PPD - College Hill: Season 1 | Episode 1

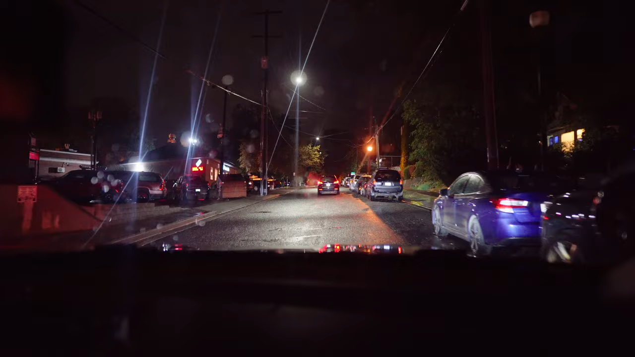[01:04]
See the dude in the black right there, hiding the beer? Hey, you're not sneaky, bro, just so you know.
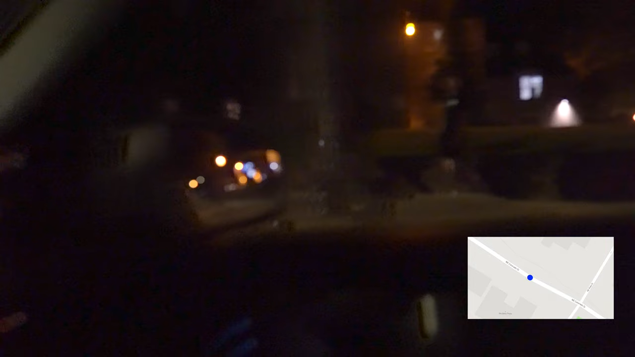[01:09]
Zero sneakiness.
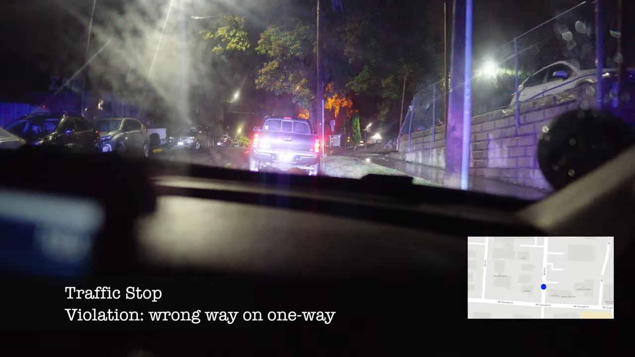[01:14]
Pullman, 444, I'm stopping.
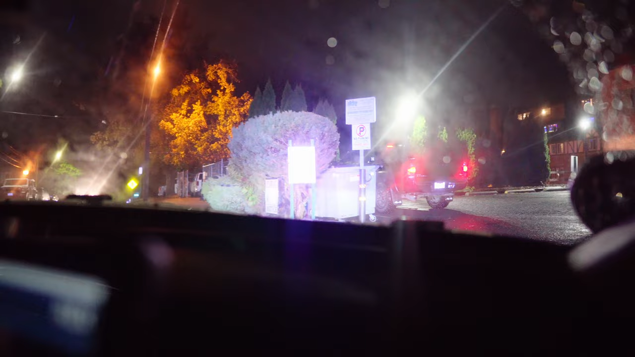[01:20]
I'm at the church on B Street. I think it's 800 block.